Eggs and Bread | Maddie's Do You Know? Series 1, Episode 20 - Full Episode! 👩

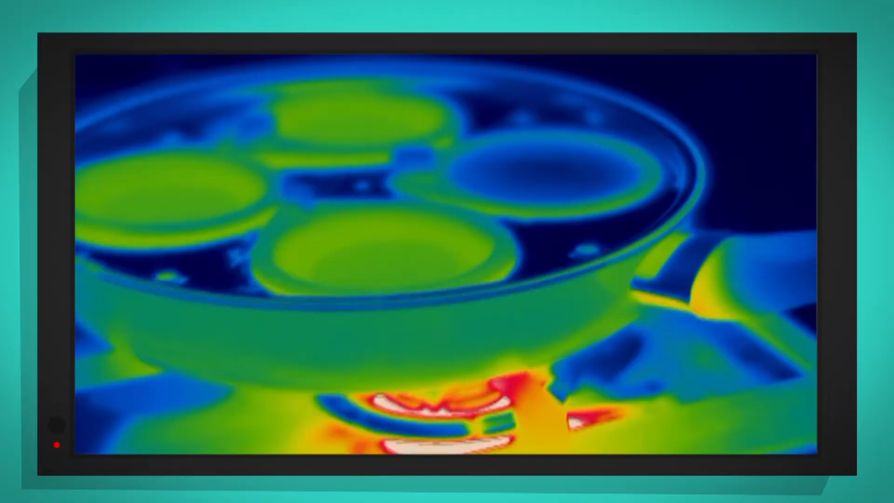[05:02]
You can see that the flame is white, that's because it's super,
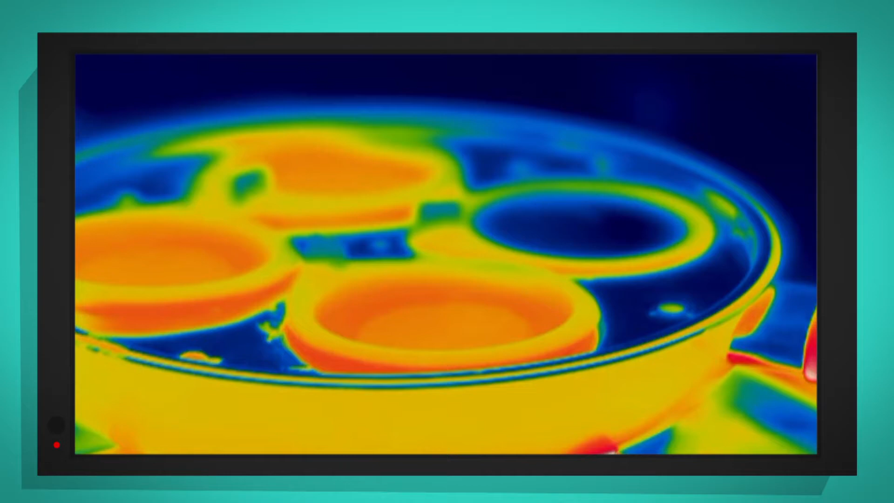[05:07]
super hot And the egg inside is blue, that's because I've only just put it in so it's still
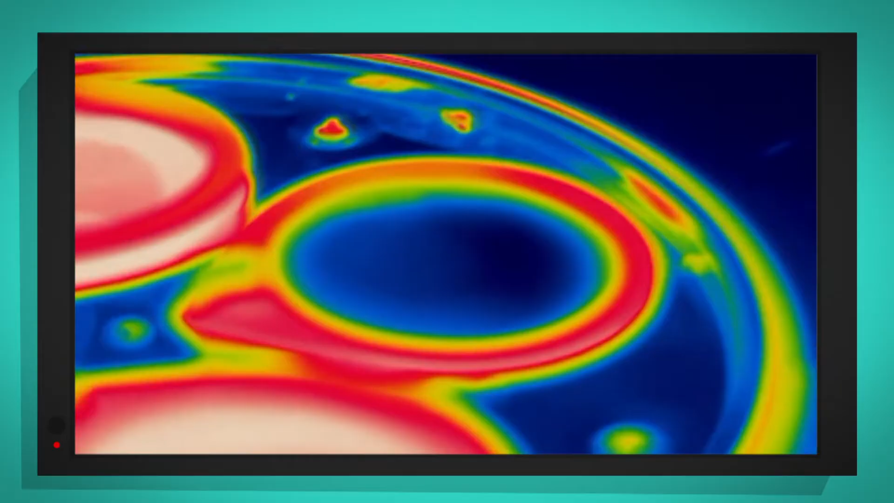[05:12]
cool from being in the kitchen Let's keep an eye on it and see if this egg changes colour as it gets hotter and hotter
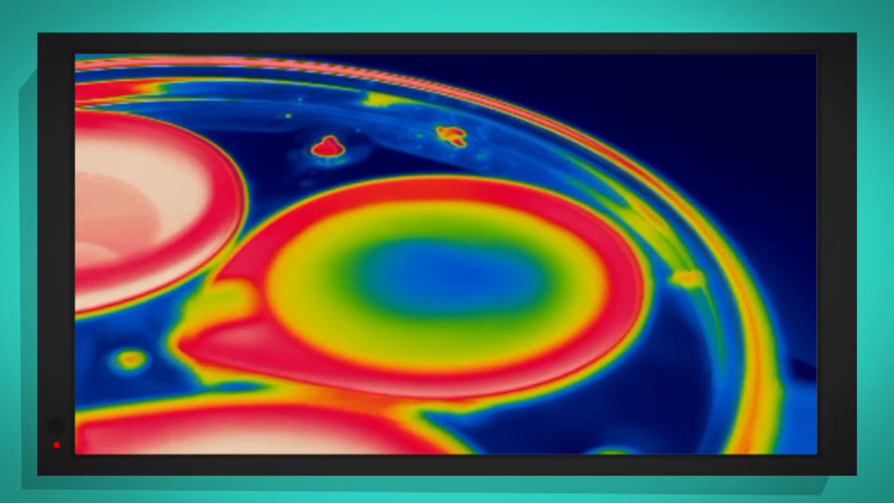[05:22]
Look, you can see the outside of the egg is turning yellow because as it's cooking,
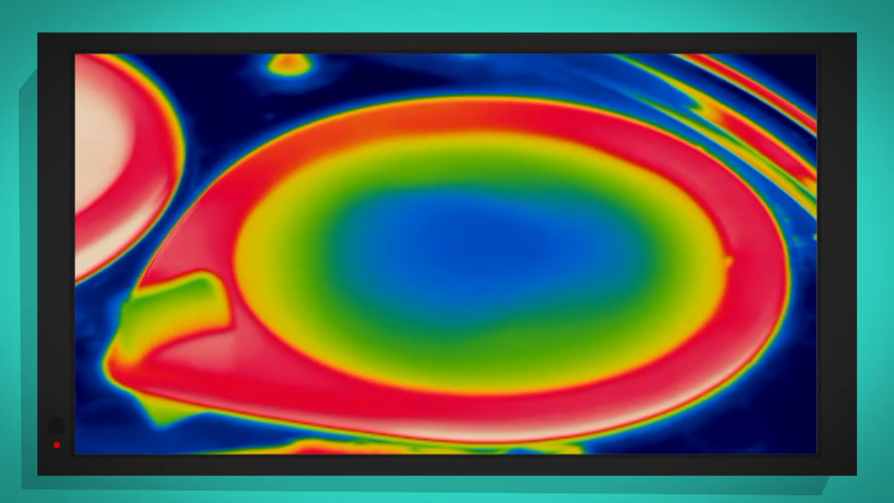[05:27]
it's getting warmer The inside of the egg is still blue because it's not cooked yet, so it's still cold Come on yolk,